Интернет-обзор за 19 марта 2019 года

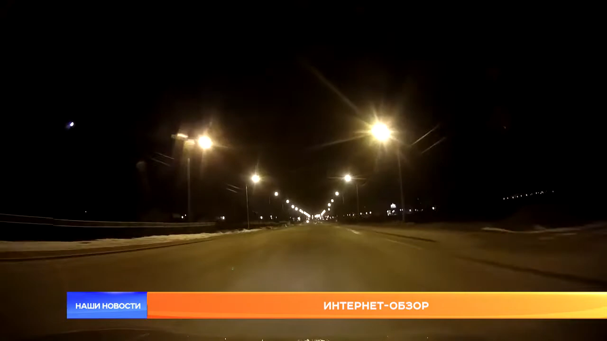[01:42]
И этот ролик кто же про одного из них? Олень! Олень! Автор видео Дмитрий Бикмаев, а вместе с ним и его спутница утверждают, что вот эта размытая тень и есть самый настоящий олень. Не где-нибудь, а в Саранске, на Луховской трассе. Еще одна короткая встреча на Мордовской трассе удивила Виталия Карпунина. Если честно, в ситуации ничего такого.